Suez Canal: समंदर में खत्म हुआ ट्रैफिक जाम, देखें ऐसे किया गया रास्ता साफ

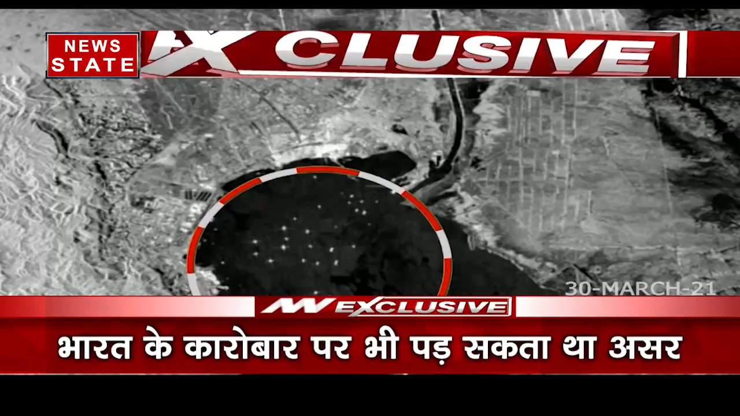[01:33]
کے فسنے کے بعد سویج نہر کے دونوں اور وشالکائے جہازوں کا ملہ لگا تھا سیٹیلائٹ